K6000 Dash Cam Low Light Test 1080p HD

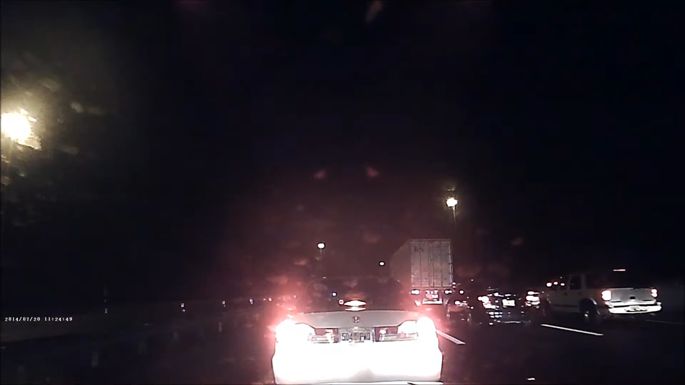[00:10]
We're also going to show you some footage at night. Just the car and the camera on a dark road. Not with any other cars around and you will see there's a big difference in quality. But it is also shooting 1080p 30 frames per second. So, let me know in the comment section below. Do you like the quality of the camera? There's no night vision on it whatsoever. Just shoots 1080p 30 frames per second. 720p and VGA which is 480 on YouTube with the black bars.
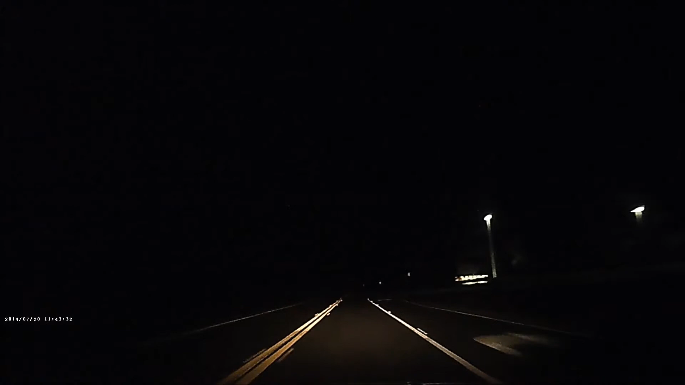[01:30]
Like I said, for $25, the car DVR, the K6000, does what it's supposed to do and it does it very well. We've had this car DVR probably about a little bit over a month and we've been pleasantly surprised how good this camera is. It's the best camera I would recommend. It's the only dash cam that I've ever used. But out of all the quality I've ever seen for the price range, this blows everything out the water. You get some for $25 that are blurry, that aren't full screen,